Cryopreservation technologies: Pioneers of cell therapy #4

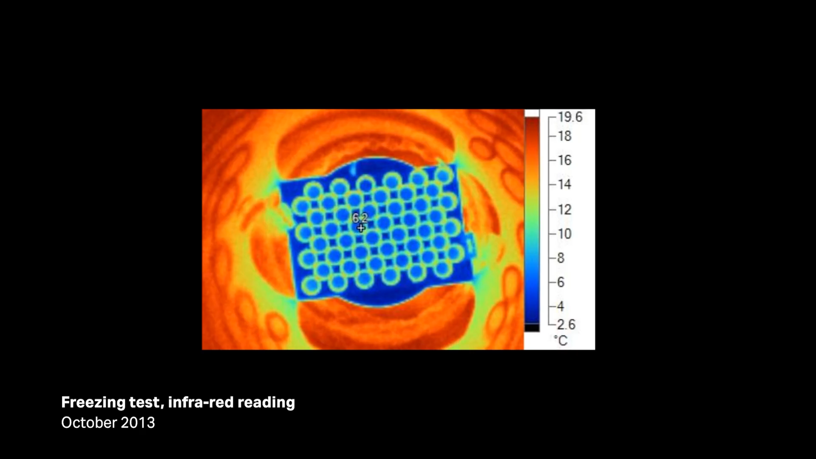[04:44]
On screen: scale top 19.6°C, scale bottom 2.6°C
So then you have a very even distribution of the coldness. And that means you get very low sample-to-sample variation and batch-to-batch variation. And that consistency is really important across all the different treatments.